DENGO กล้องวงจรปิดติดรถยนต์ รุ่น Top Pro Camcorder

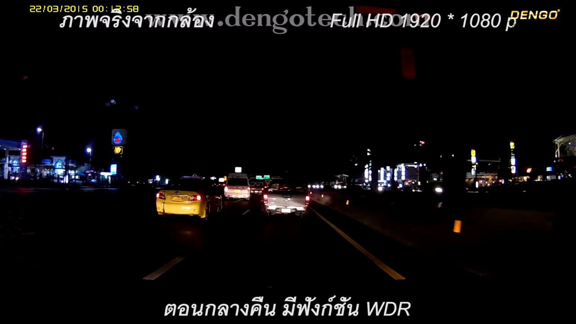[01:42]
และนี่คือความคมชัดเมื่อเปรียบเทียบกับภาพจากกล้องวงจรปิดติดรถยนต์ทั่วไปในท้องตลาด